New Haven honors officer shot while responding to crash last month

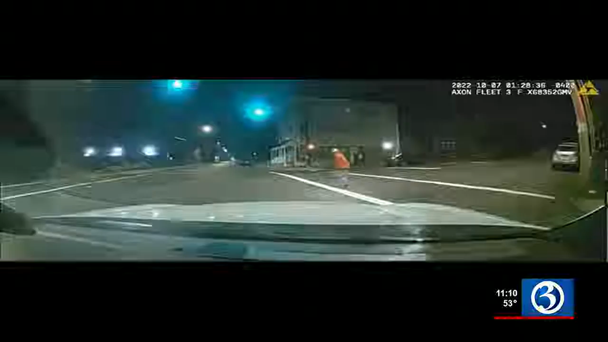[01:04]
You can imagine what the worst way is. You know, the worst thing could have happened, but I'm fortunate that it didn't. Dashcam video released by police shows that intense moment when the bullets flew towards him. It went through his ear and embedded back here. Right. Some of it stayed in and some of it left, some of it grazed.